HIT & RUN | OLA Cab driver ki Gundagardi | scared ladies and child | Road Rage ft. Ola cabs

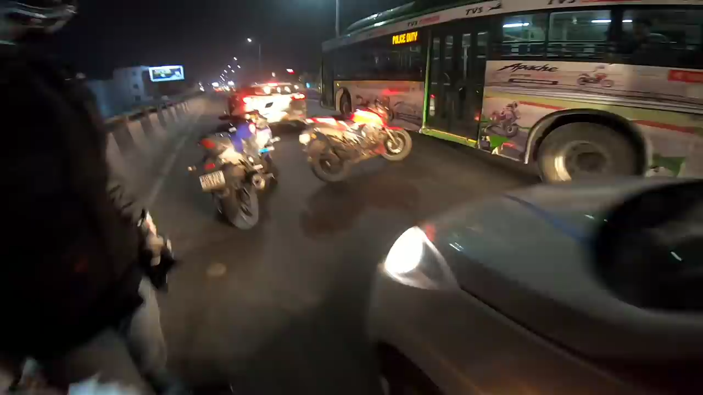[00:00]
इस बंदे ने HR 55 AS 6528 मेरे को मारने के लिए गाड़ी घुमाई है,
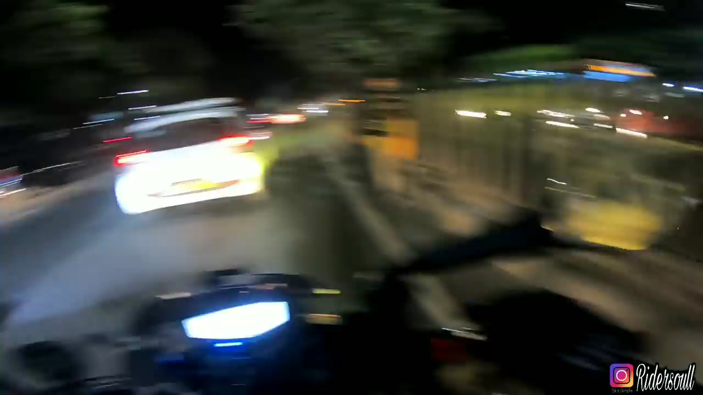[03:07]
HR 55 AS 6528, ओए धक्का लगा देगा ये, धक्का लगा देगा,
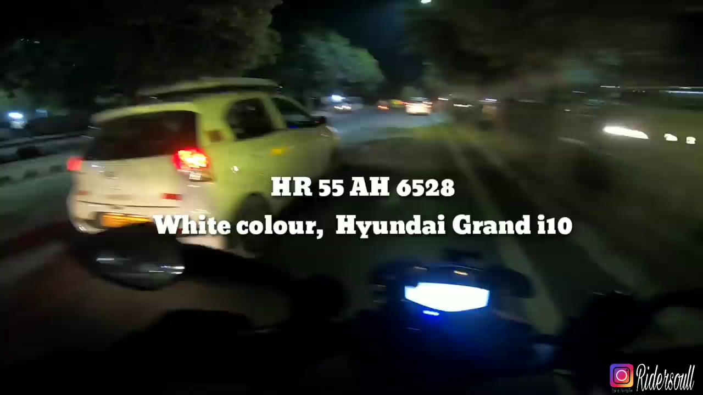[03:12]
गाड़ी तो रोकेगा ट्रैफिक में, चल
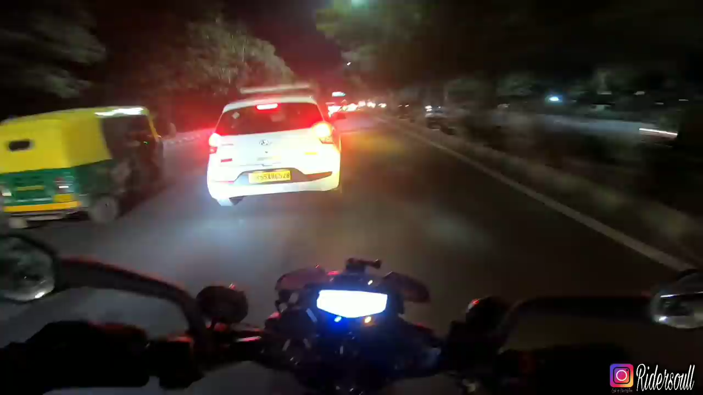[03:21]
आ जा तू, आज आज आ जा,
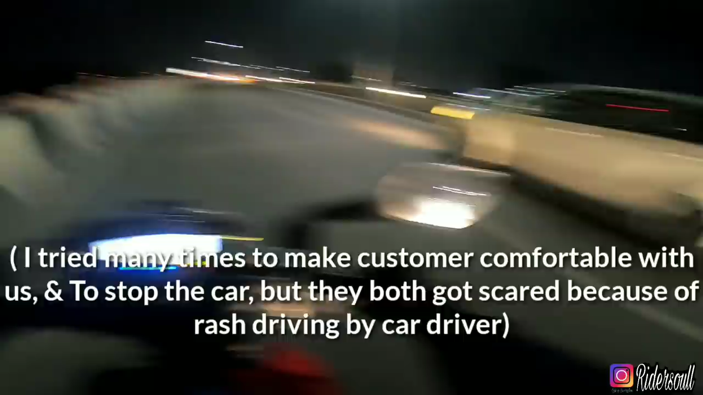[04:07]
यश मैं गाड़ी ना टेढ़ी लगा दूँ, रोड पे पता लगाऊँ है
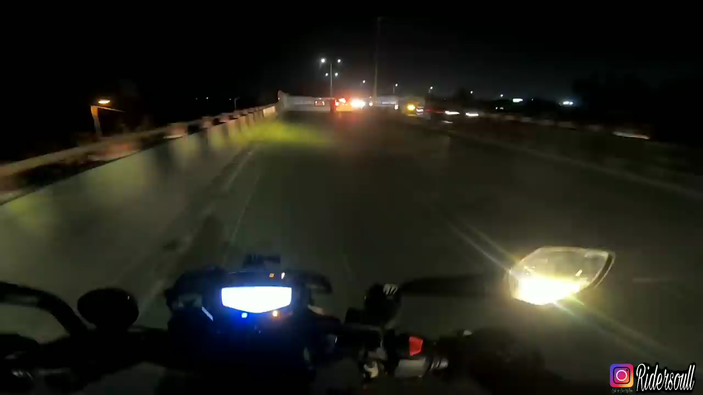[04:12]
ये उड़ा देगा, नंबर बनाया मेरे पास, नंबर लिख लिया मैंने, मैं और कैमरा चालू है मेरा, रुकेगा रुक रहे,